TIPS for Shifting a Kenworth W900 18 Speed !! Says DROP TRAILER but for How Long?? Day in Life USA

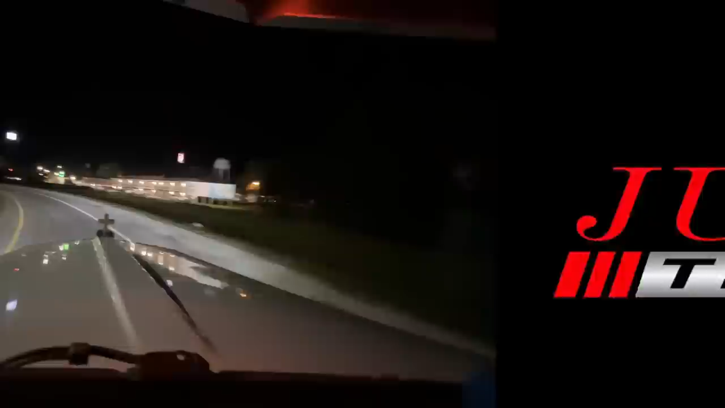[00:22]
Made it down to double sevens, exit 77,
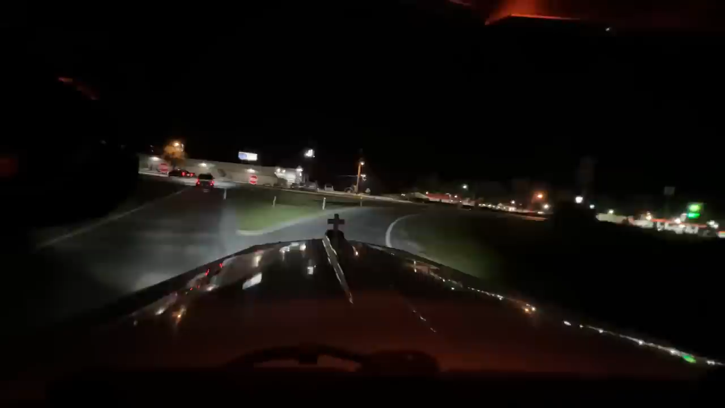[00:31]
just hit the 95 or about just under 10 miles into it. There's a Pilot over to the left, but if you're coming southbound, this is a much better, much easier off and on. The Pilot has a weird driveway, you're sharing it with the passenger cars, the four-wheelers, and it has a stoplight right there, it's kind of weird. This one's easier in this type of day, it's not really busy, there's only three pumps on the backside, just a big circle. Go right around, and if you're hungry, this is one of the only Taco Bells on this route, that's inside of a truck stop.
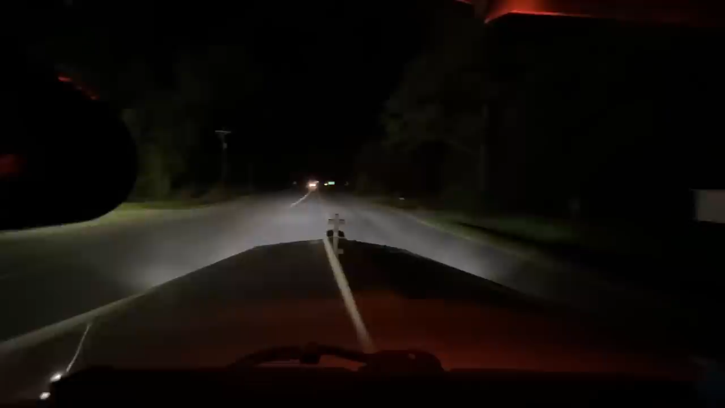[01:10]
Yeah, we'll refresh here, I think I'm going to try for Brunswick again, I like that big TA, but if I'm not tired, I can keep going. Because it's only 9 o'clock. Dang, car should have went, man, you are going slow. He was going slow, then he sped up, now he's going real slow, and he's not even turning there, okay. All right, all right, just a little old man, take your time, buddy.
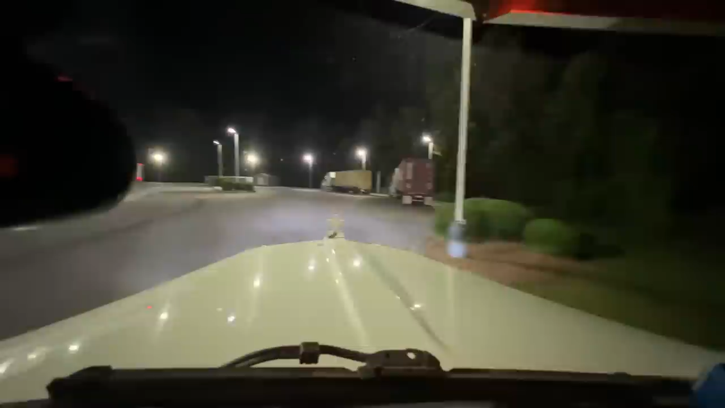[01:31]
They just remodeled the inside of the store, too.
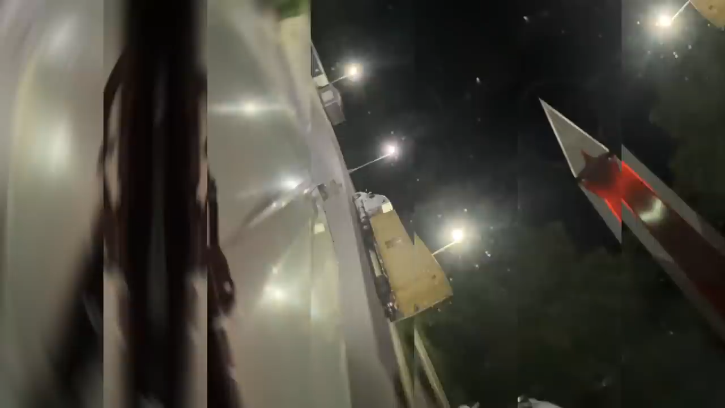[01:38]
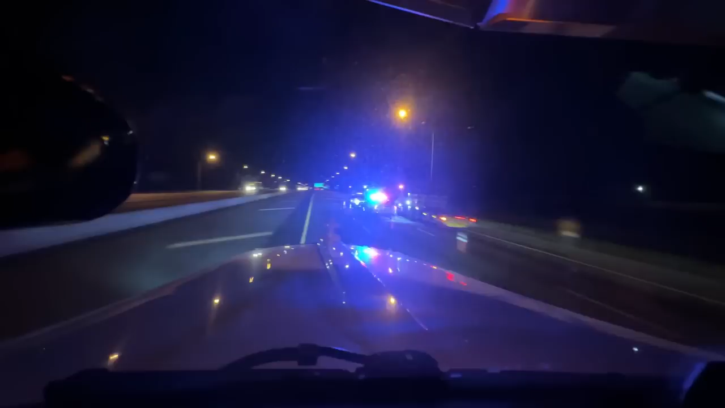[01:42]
Oh, we had a bad wreck right there. Tease in peace. Didn't pass Jacksonville, heading into Daytona, feeling good. And it's rolling, it's a lot better to roll through Jacksonville at nighttime than it is during the day. Just pray for that accident, right, that looks like it was a bad, I don't know how that happens, I was wide open like this, but something happens like that, and now we got first responders to get there, first responders, we appreciate you guys.